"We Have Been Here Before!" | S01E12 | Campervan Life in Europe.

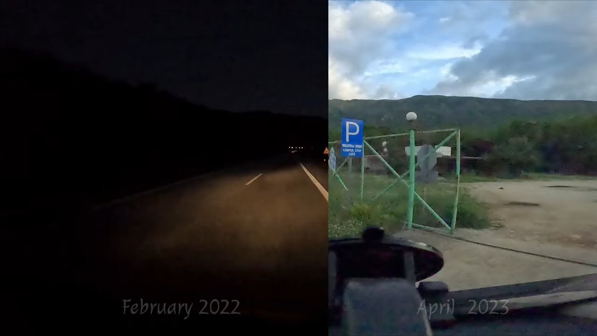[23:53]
We found a spot marked free parking with a restaurant on a park for night app, just a 30 minutes drive from the harbor.